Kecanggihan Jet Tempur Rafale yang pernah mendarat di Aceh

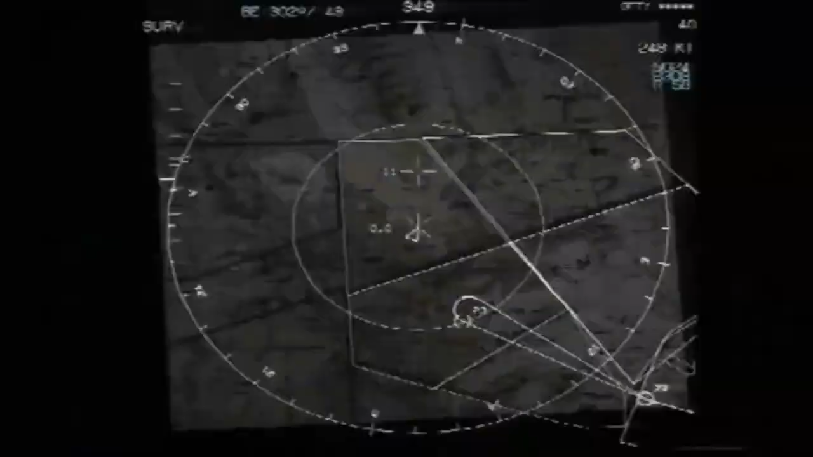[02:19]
dan melakukan serangan udara dengan presisi.
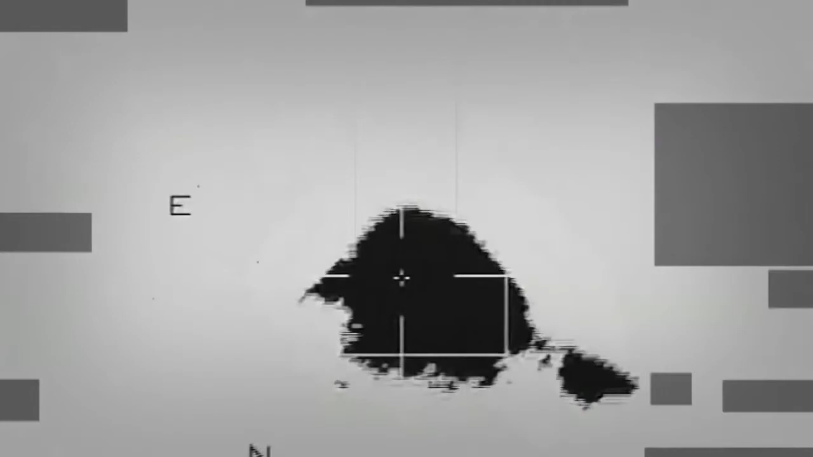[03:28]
Maneuverable Munition Extended Range yang merupakan roket modular yang bisa membidik target di udara maupun di darat dengan presisi.
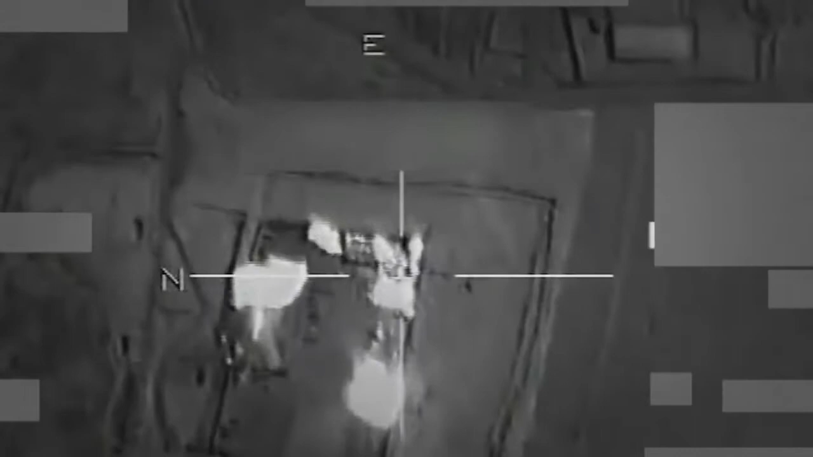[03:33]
Menggunakan Global Position System maupun sensor inframerah,